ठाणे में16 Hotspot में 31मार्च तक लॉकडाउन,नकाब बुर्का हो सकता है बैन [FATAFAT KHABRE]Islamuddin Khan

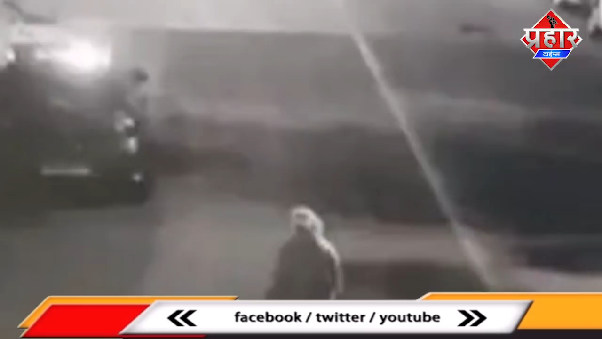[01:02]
तो आज ही आए Kids Camp सामले में पुलिस को एक ऐसी CCTV फुटेज मिला है जिसमें एक संदिक ध्विक्ति PPE किट पहल कर जाते हुए दिखाई दे रहा है दिखा तलाब में एक लाश मिले से संसनी फैल गई है मौके पर पहुँचे पुलिस